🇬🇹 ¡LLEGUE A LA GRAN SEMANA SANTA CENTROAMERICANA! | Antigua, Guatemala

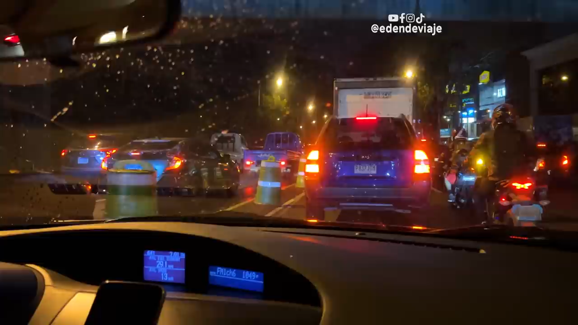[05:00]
porque pues... es... viernes previo... a la Semana Santa... mucha gente... está saliendo...